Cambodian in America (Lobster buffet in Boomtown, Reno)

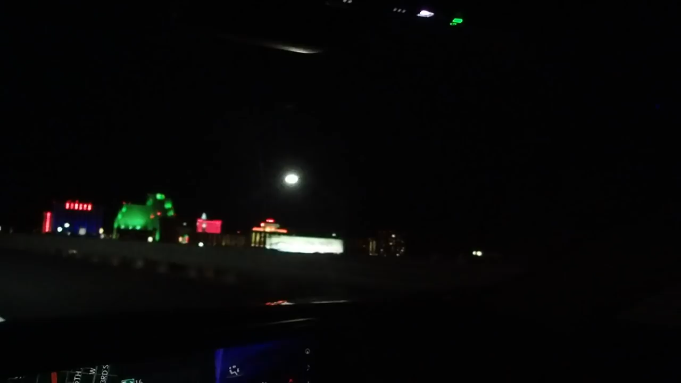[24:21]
Use the right lane to keep left, then turn right. Here we GSR Grand Sierra Resort.
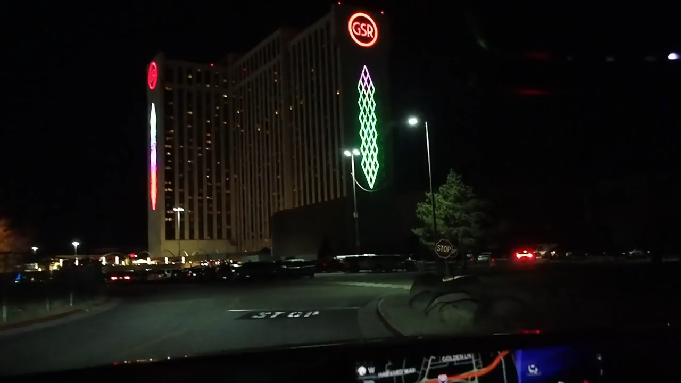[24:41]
The destination is on your right.